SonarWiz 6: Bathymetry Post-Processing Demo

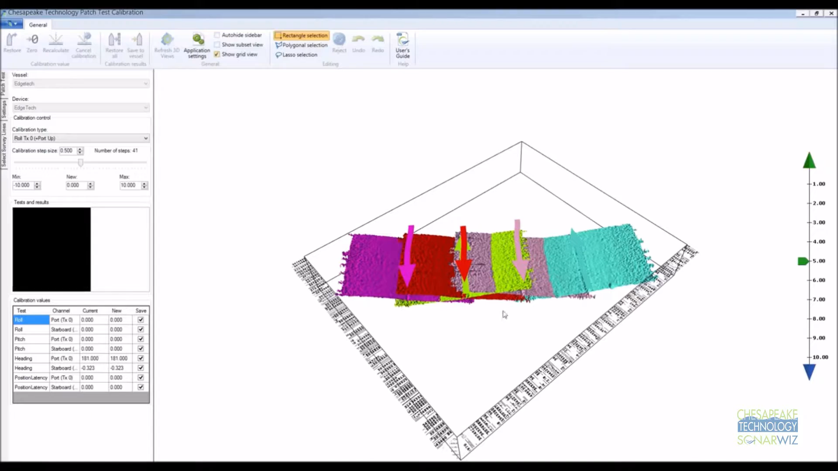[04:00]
The bathymetry is colored by track line and you can see the vessel track and direction by the large arrows over the top of the bathymetry. We can calibrate the port and starboard channels of the edge tech using the same profile line so we draw a profile perpendicular to the track lines like this.
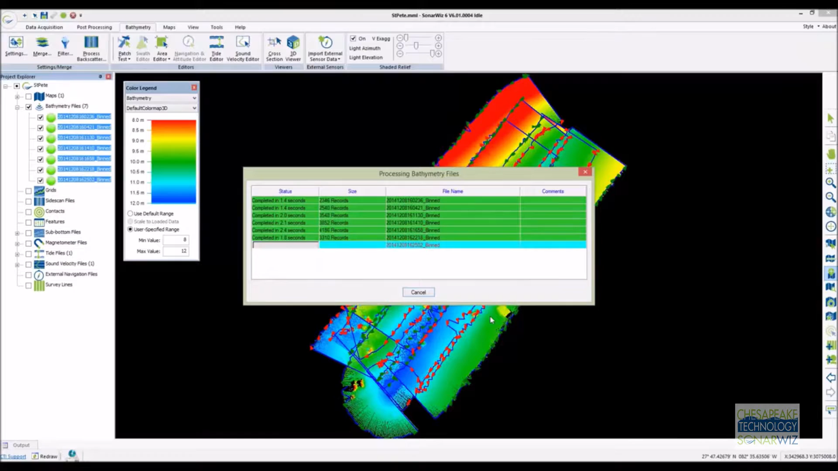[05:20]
You don't need to go through the whole wizard again because SonarWiz remembers all of your previous settings. Once the merge is done the bathymetry will look a lot better.
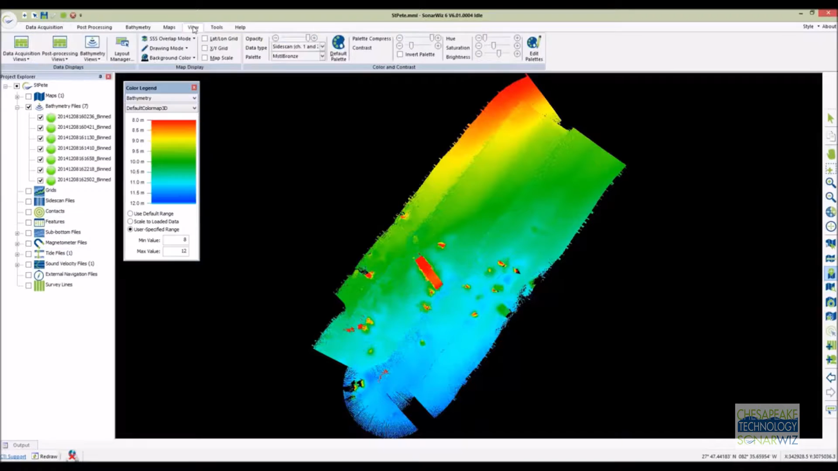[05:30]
SonarWiz has some great backscatter processing tools so let's switch from coloring the points by bathymetry value to coloring them by backscatter. What we're looking at here is the raw uncorrected backscatter. The backscatter here needs some beam angle adjustment and some contrast stretching. Using SonarWiz's fully automatic empirical gain algorithm we can clean up this data very easily.
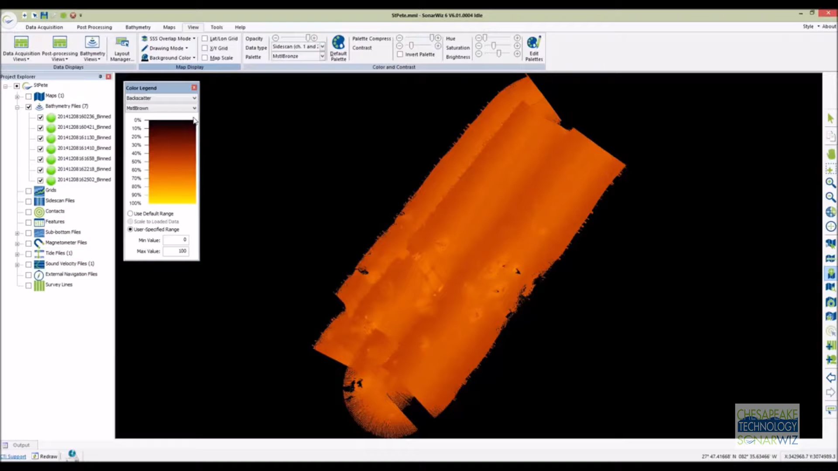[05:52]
The EGN algorithm looks at all of the data in the dataset and optimizes the gain normalization function.
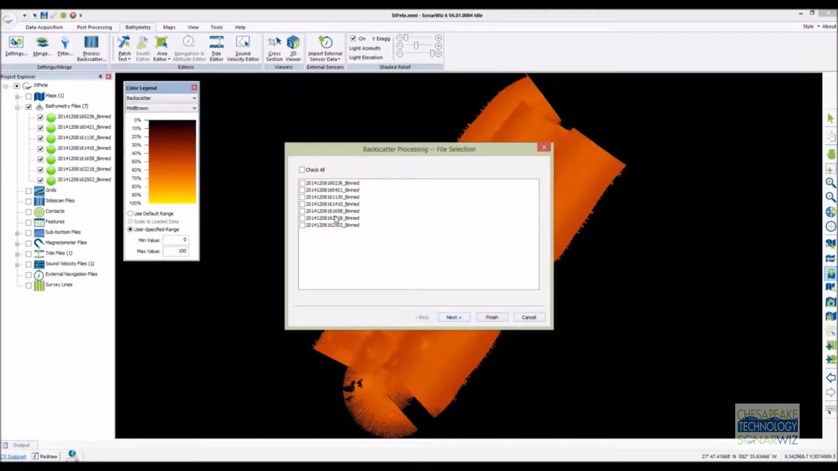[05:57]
Running EGN doesn't require much user interaction at all. You simply select the files you want to apply the correction to and then hit OK. The default settings will work with most datasets. It makes two passes through the data so for very large datasets it can take a few minutes
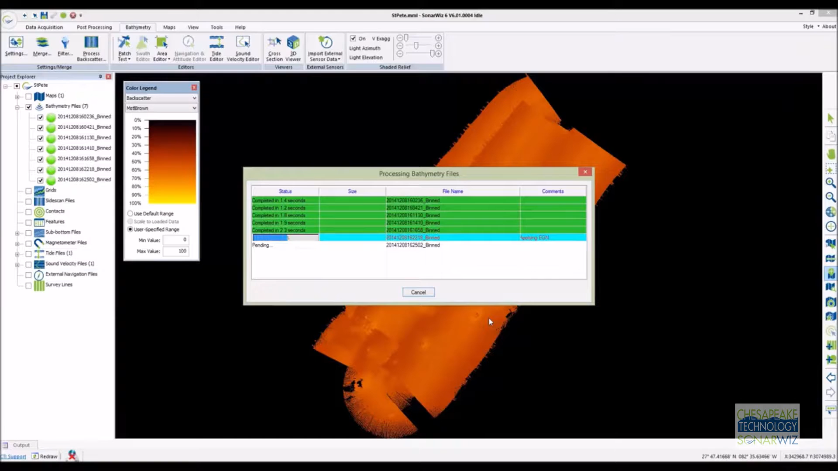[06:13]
but for this small one it only takes a few seconds to run through everything and the results are pretty dramatic. Now we can see the backscatter is consistent across the swath. Overlapping swaths match and there's a strong contrast over the man-made debris. We can take a better look at the structures using the 3D area editor. Again I'm going to draw an arbitrary polygon and load the point cloud into the editor. The editor opens in a split screen. The top of the display shows a grid representation of the data.
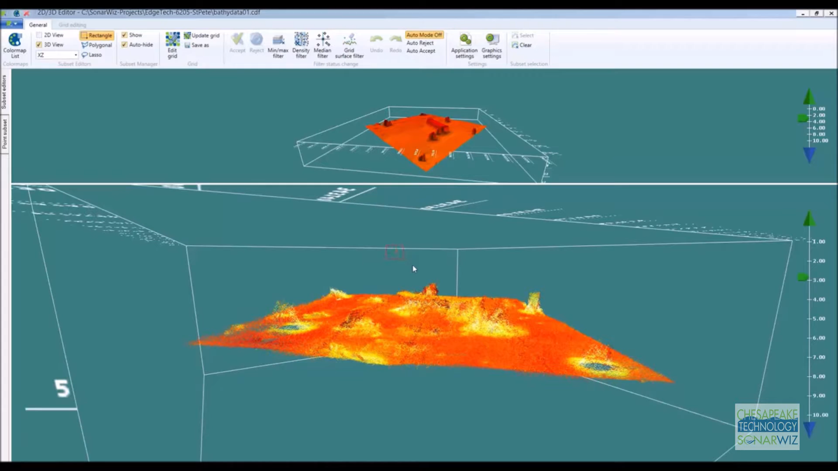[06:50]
The bottom screen shows a point cloud of the data colored by backscatter amplitude. Again SonarWiz provides a large number of automatic and semi-automatic filter functions that can quickly clean up a noisy dataset.
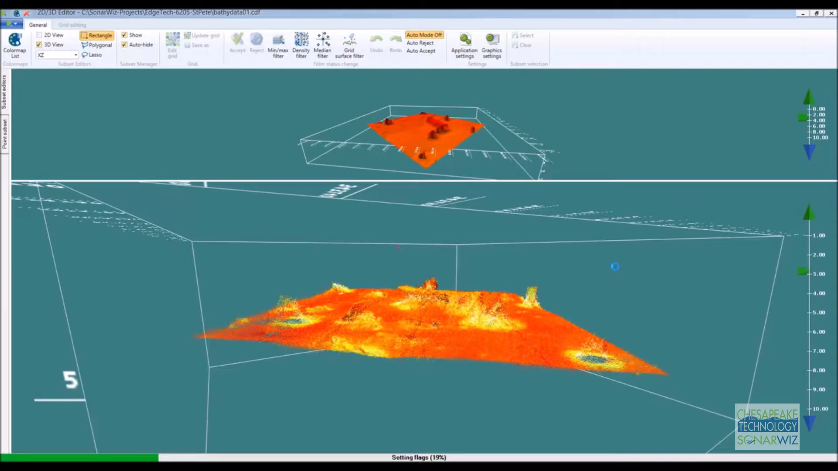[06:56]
Being able to see the backscatter amplitude directly in the editor is a powerful tool for cleaning up data around man-made structures,
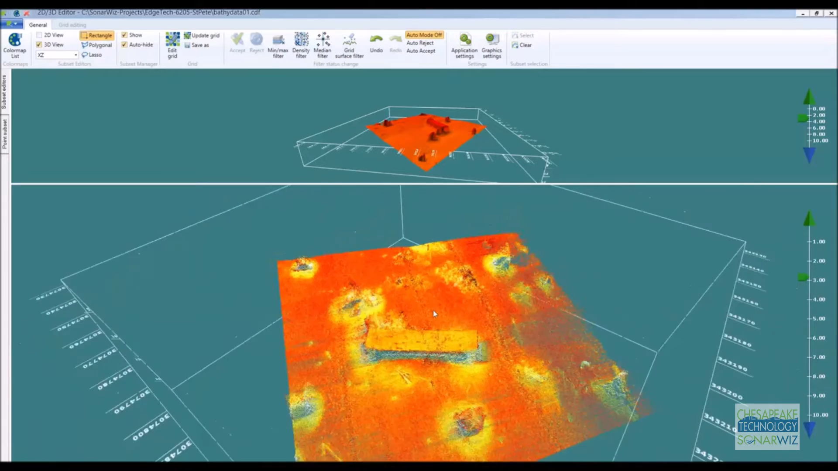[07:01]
wrecks, and reefs when it's sometimes difficult to distinguish between noise and attached vegetation or abandoned fishing tackle. This edge deck data is pretty clean already and doesn't need much help from us. To make a geotiff of our backscatter and display it in Google Earth, go to the export tab and create a mosaic of our backscatter.
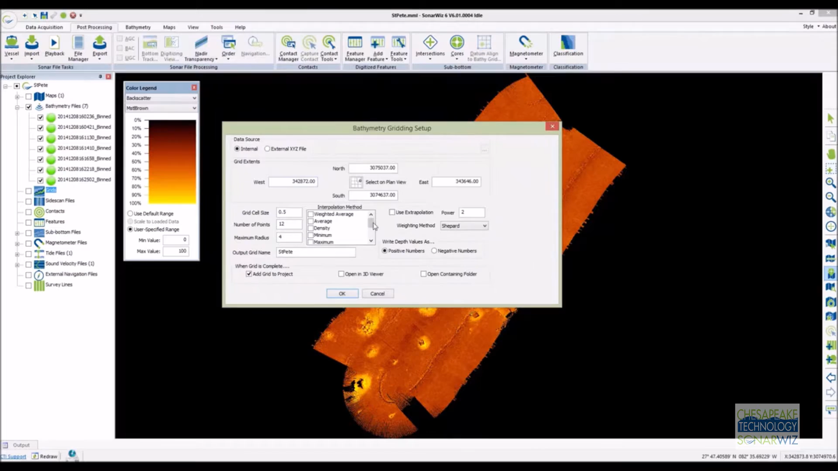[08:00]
You can create the main grid and statistical summary grids at the same time. Here we'll just select the median.
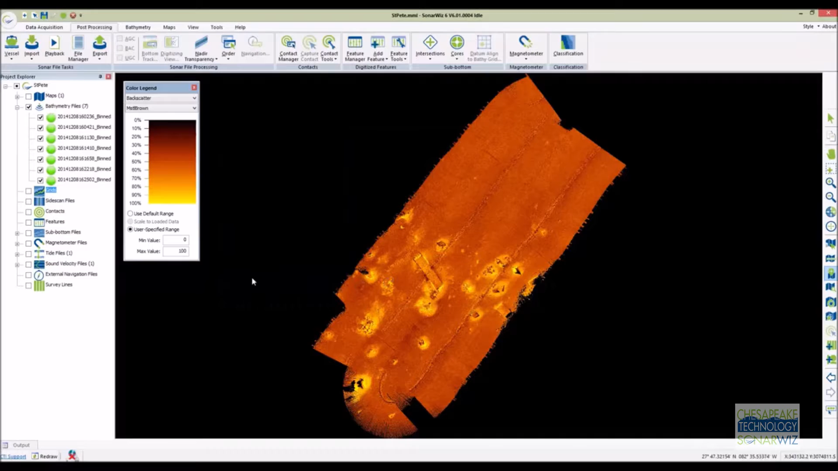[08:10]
It takes a moment or two for the grids to create in the background and then they're loaded automatically into the project.
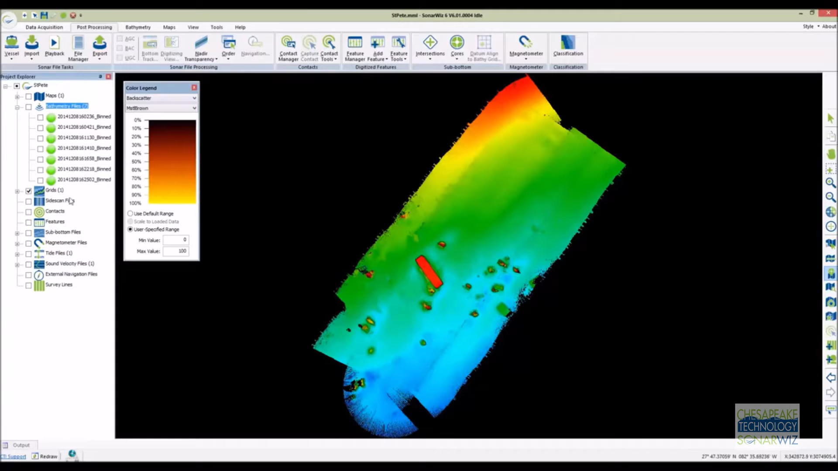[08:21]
Once the grids are created, you can view them in SonarWiz or export them into one of more than a dozen common export formats.
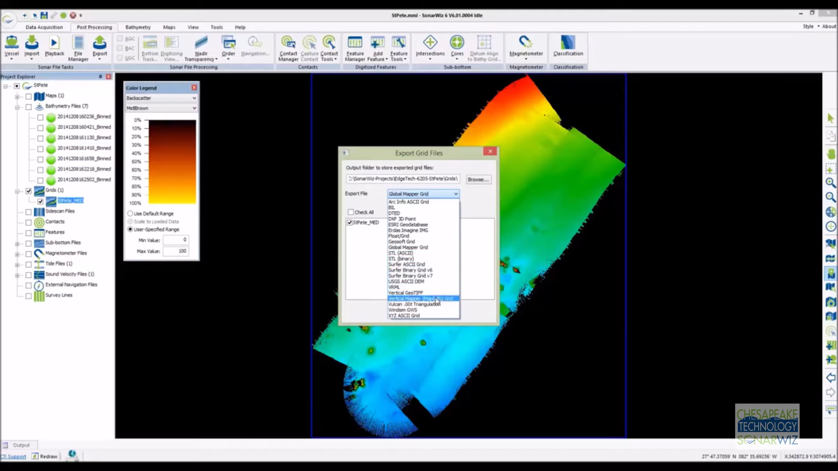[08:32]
SonarWiz grids can also be viewed in the SonarWiz 3D viewer where they can be combined with backscatter,